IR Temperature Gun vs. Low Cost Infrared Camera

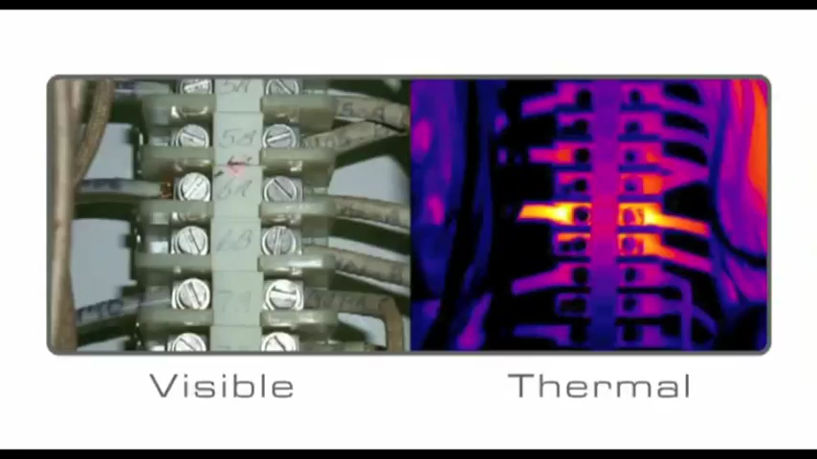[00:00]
Infrared temperature guns are convenient and expensive tools for collecting non-contact temperature readings,
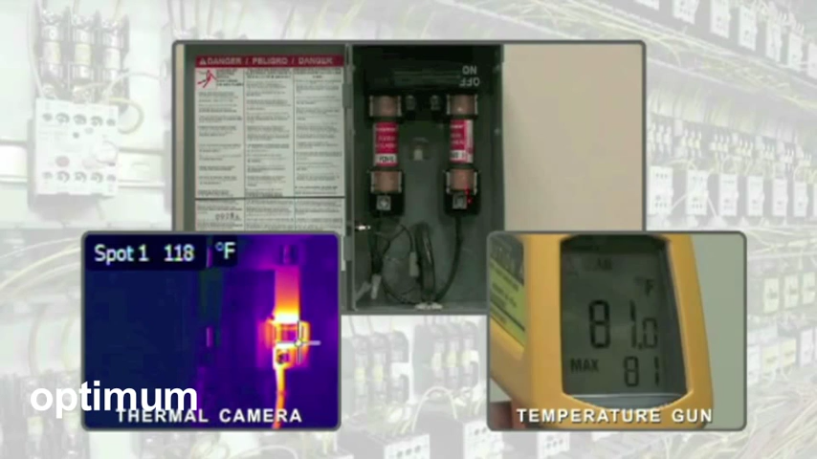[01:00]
On screen: spot 118°F
Scanning large areas quickly and accurately has never been easier.
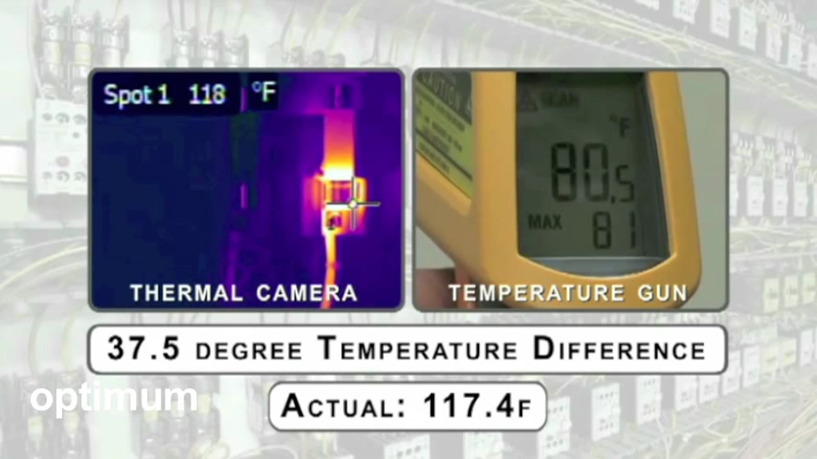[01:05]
On screen: spot 118°F
With FLIR, you just point, shoot, and see the heat.